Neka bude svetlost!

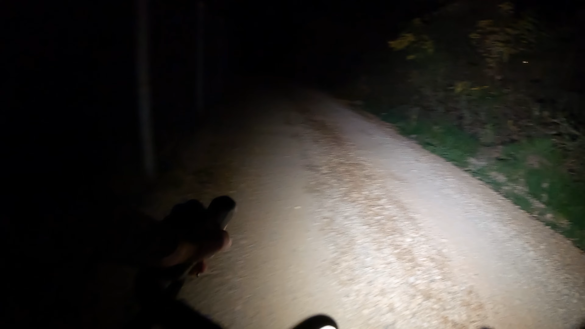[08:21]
Kad na maratonima naletim na ovo, ja kočim, ja stajem. Ja se držim asfalta. Gravel je moćna stvar. Biram između trenažera i gravela. Mislim da će gravel odneti pobedu. Jer mogu zimi da ga deljem na borkom. Samo vidi svetlo.